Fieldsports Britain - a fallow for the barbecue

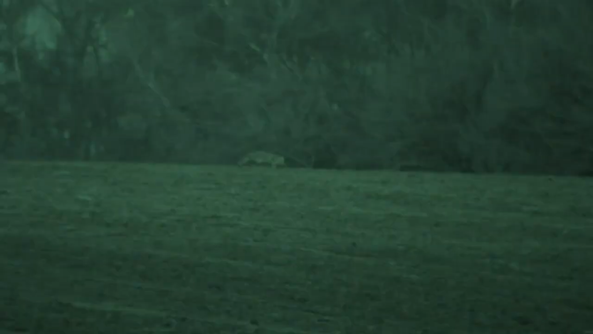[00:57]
This morning we are mostly after deer that are hard of hearing.
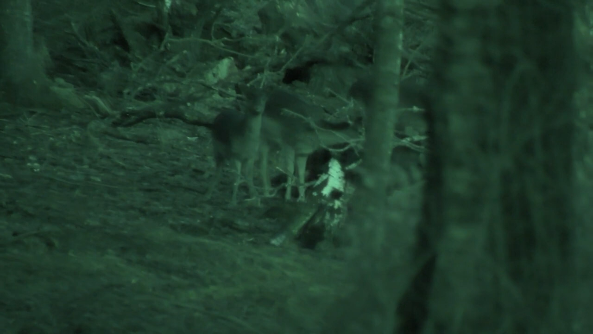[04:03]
Before we have a chance to say sunny side up, there is a doe on the deck.
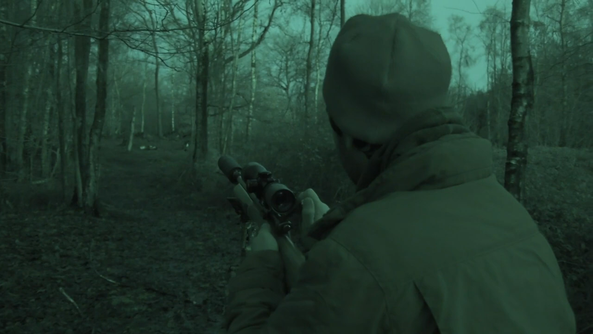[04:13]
That's deer stalking for you. Sometimes things just don't go to plan. There are wild animals at the end of the day. Nothing follows a schedule or routine.
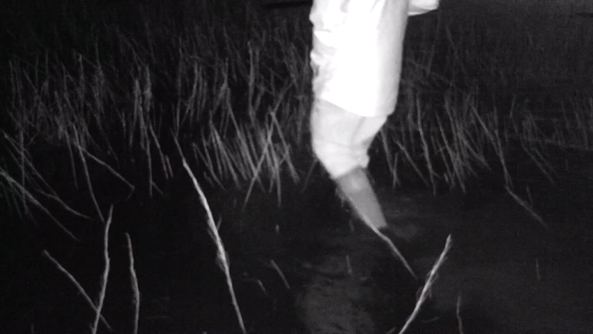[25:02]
Oh, got one. I got one out in the front.
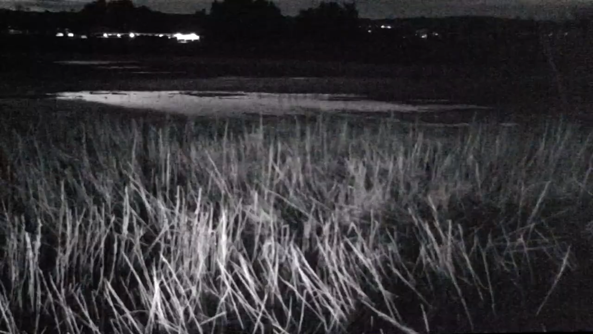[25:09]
Yeah, I just didn't know which one to go for. I had so many in front of me.